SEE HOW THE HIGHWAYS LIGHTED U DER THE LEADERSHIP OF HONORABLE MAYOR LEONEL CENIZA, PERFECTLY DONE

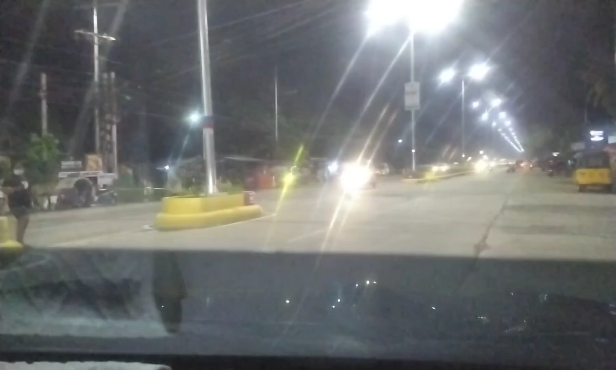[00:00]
sa gabi eh. Murang adaw. Pantukan. Ang pantukan. Pantukan. Grabe yun. Mayo yung pag alandag ni Mayor Sinisa.
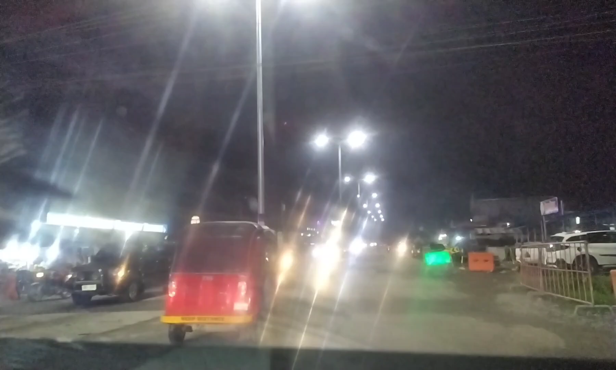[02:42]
Orang adlaw. Kano yung karsada dire street mo ni Padulong Buringot? Ay, dire mo. Ito mga pamasaruan ng mga motor. Alara o food park o. No, pating dibuha o. Ngit-ngit po wala gihayag diri nung diri nata diri nata sa Gaisano alambay nata sa Tulay
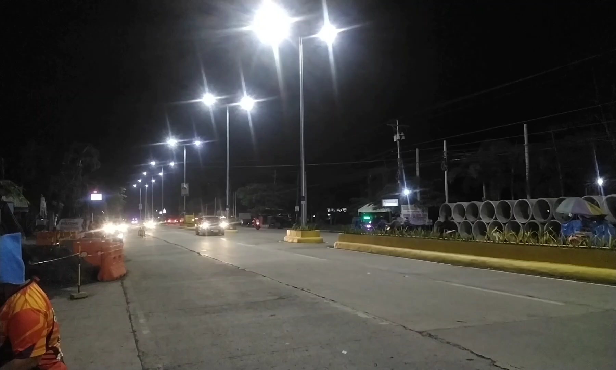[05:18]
Kailang lighting system, dugol kayo bitaw ilang buwan. Dugol kayo ilang lighting system.